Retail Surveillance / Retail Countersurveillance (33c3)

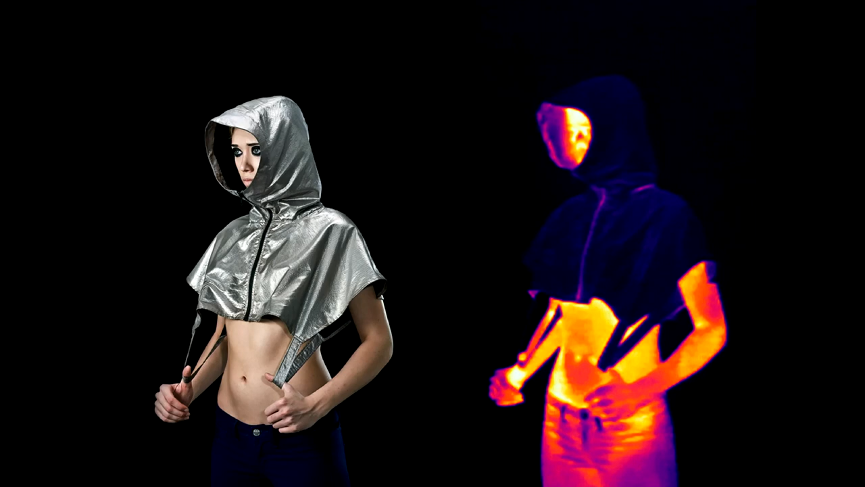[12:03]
But thermal is becoming very cheap. 10 years ago, 640 by 480 would cost you $20,000.
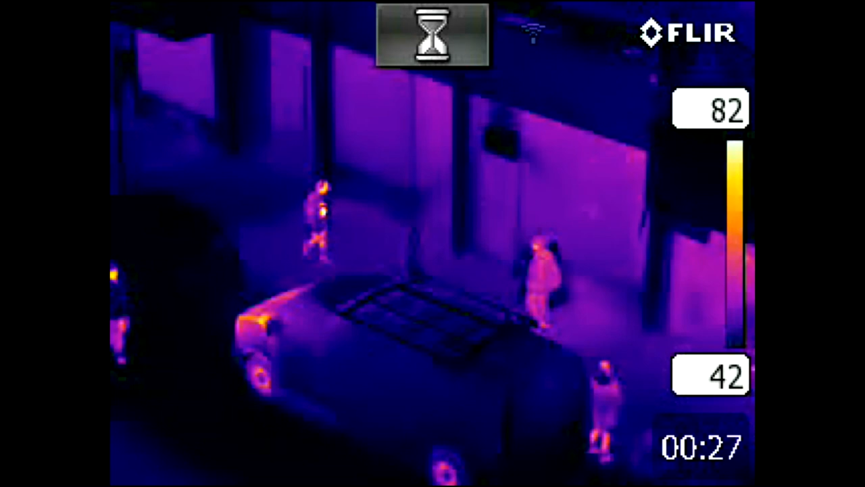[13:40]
I'll give you the benefit of the doubt here. I'm going to play the animation. It'll become very clear when there's motion in it. But without motion you can see that the visibility is near zero for wearing the anti-drone burqa.
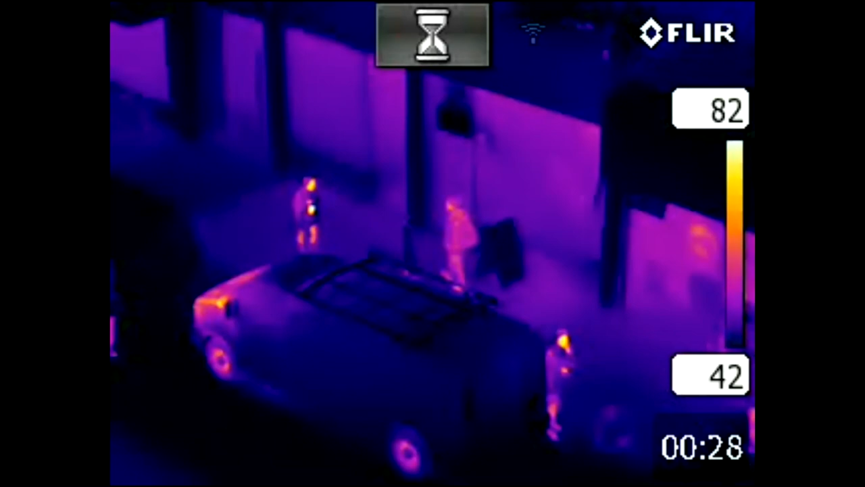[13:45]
So it's very clear. Now you can see the legs and that's intentional.
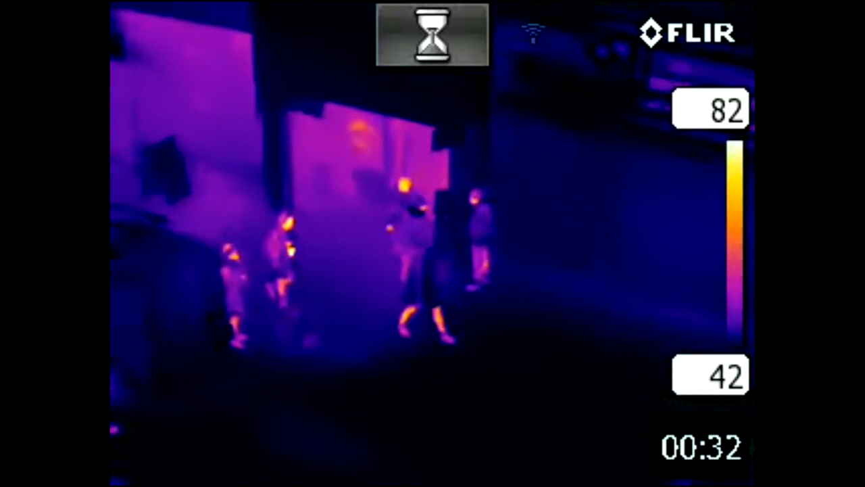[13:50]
Now what you'll see is somebody walk out of a store.
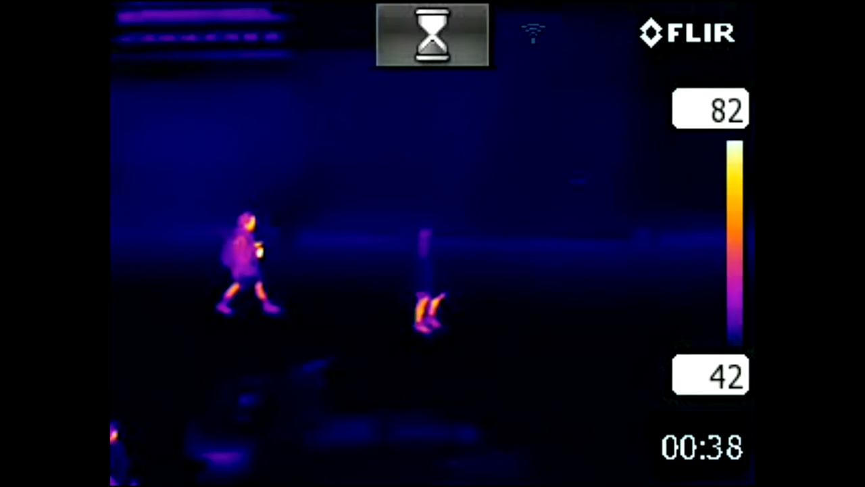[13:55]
This is in the winter. So it's actually quite a high temperature differential.
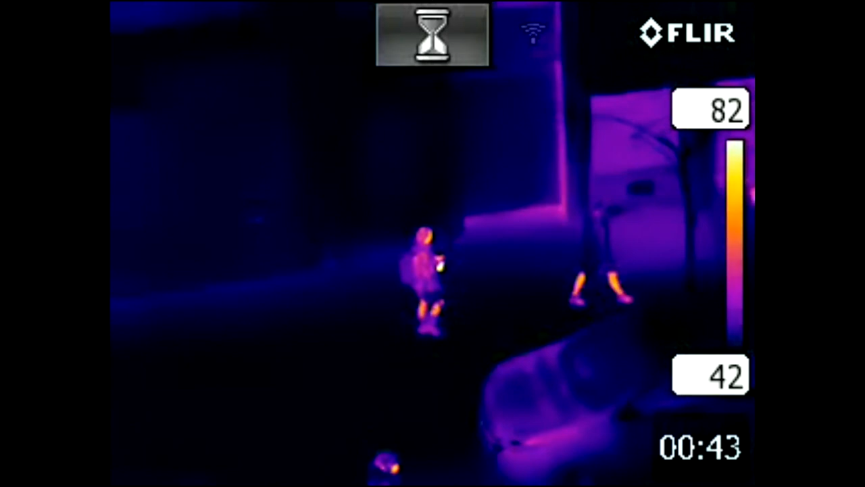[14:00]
And this person is just glowing.